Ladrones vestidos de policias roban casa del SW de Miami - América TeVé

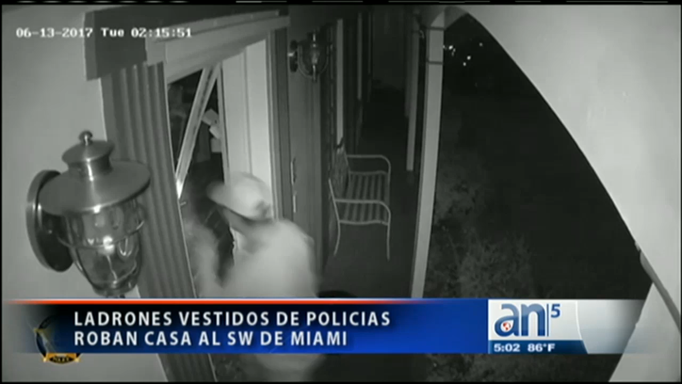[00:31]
En el video de vigilancia se puede ver cómo los hombres forzaron la puerta con violencia para entrar a la casa ubicada en la 98 avenida con la 159 calle a las 3 y 15 de la madrugada del 13 de junio.
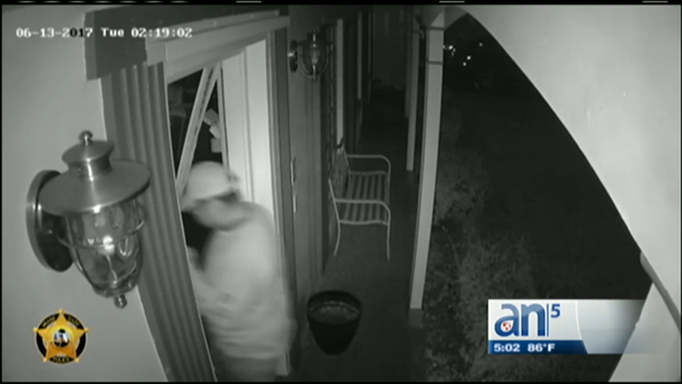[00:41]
Ambos intrusos vestían un chaleco y una placa policial.
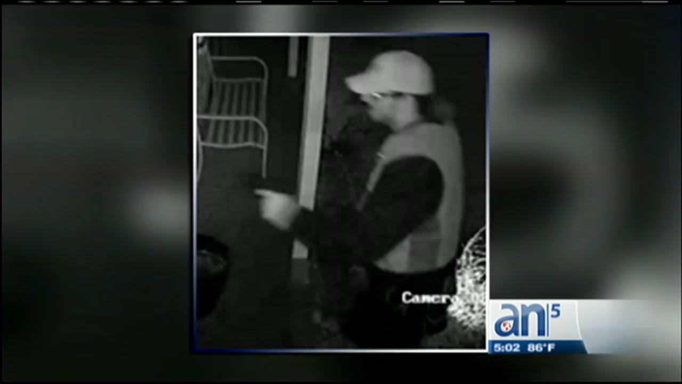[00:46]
Uno de ellos fue identificado como Usmael Carvajal, alias Milo, de 29 años de edad.